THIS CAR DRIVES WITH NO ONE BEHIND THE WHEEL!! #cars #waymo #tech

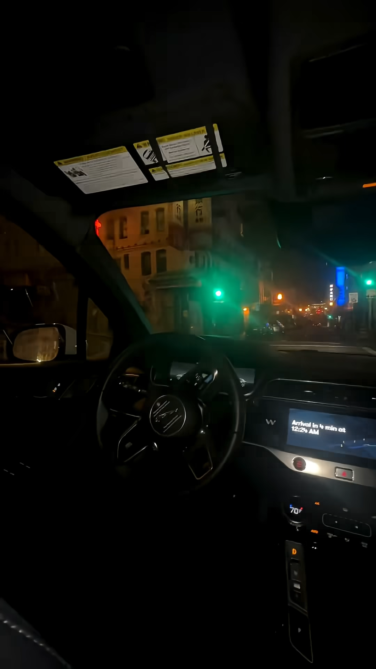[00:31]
we're currently at a red light it just turned green look at her go oh this is insane